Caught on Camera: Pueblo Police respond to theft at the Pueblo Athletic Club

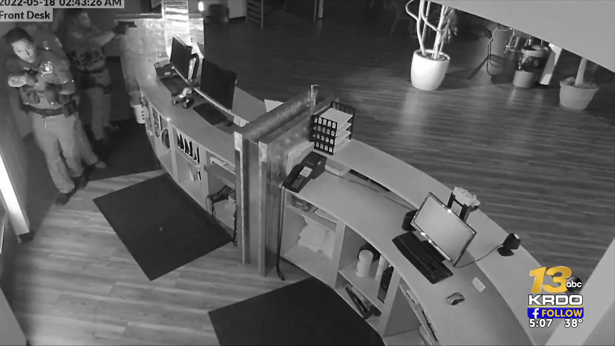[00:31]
Pueblo police officers on the scene of a break-in at the Pueblo Athletic Club Wednesday morning around 2 a.m.
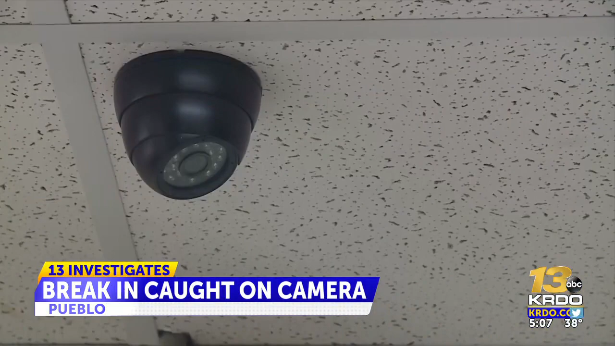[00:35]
So for them to come right away, that's awesome.
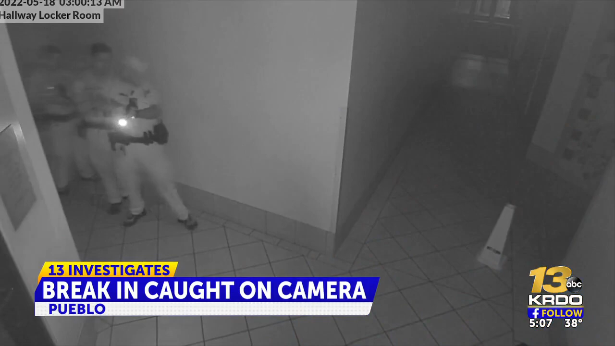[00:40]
Michael Coffey, who works as a massage therapist inside the club, says police responded within minutes. You can see this man attempting to steal money from the Pueblo Athletic Club.
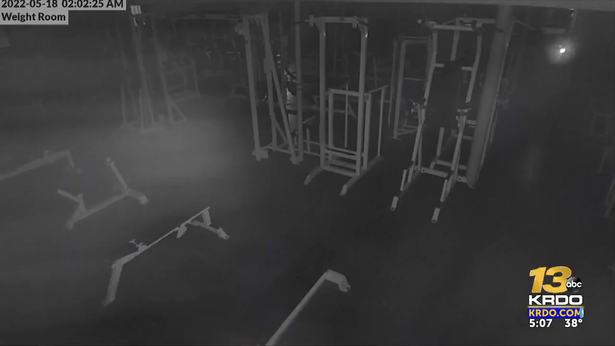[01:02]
then seen here running through the halls of the building before attempting to steal money from the cash register. They were worried that he was armed and dangerous, the police were, so they were using extra caution.
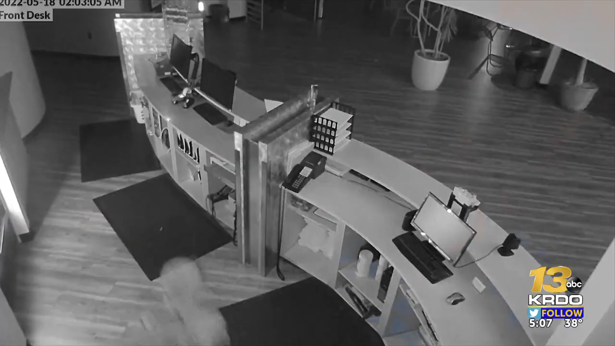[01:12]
The man runs off empty-handed
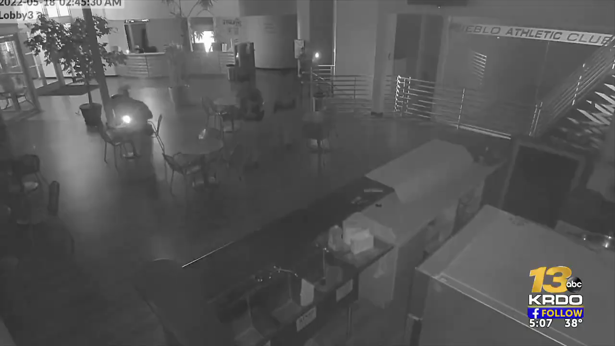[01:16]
before police searched every inch of the Athletic Club. The same feeling that you'd get if somebody's robbing your house. You know, it's like creepy, sick feeling like, oh man, I'm here every day and this person's doing this. And while the eerie feeling may linger, the damages will not.
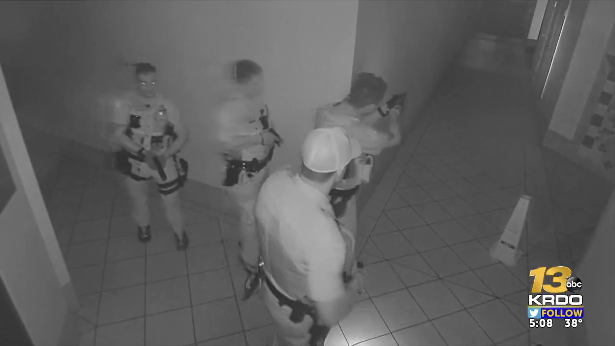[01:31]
The thief taking off with little to nothing thanks to these men in blue. And it's very positive, good thing that the police arrived fast and that they did their job. It's actually kind of like a comforting feeling.
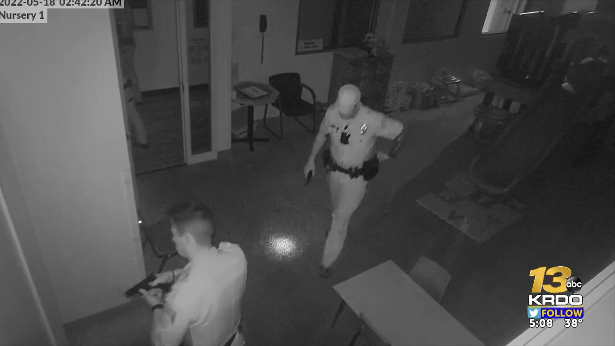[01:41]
Pueblo Police Tell 13 investigates this thief is still on the loose tonight. If they do catch the thief, he will face charges.